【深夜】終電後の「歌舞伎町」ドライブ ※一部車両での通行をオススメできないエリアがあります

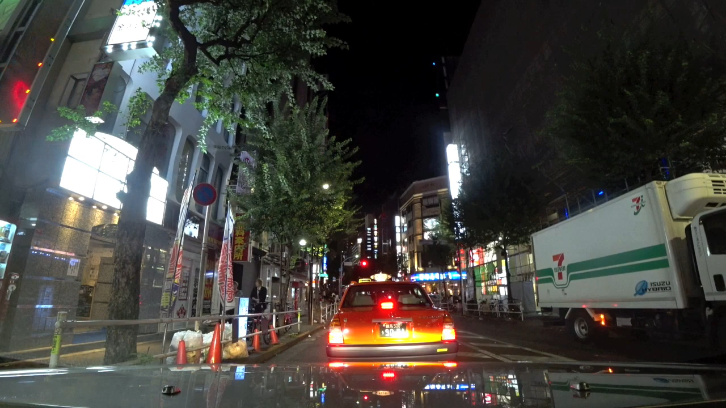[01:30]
人はめちゃめちゃ多いですね。もしかしたら相変わらずの歌舞伎町の姿が見れるんじゃないでしょうか。多くのキャッチと黒人さん、ね、キャッチでもおじさんの人と、若い人といろいろいますよね。さあ、夜遊んでる人たち、そして仕事してる人たち、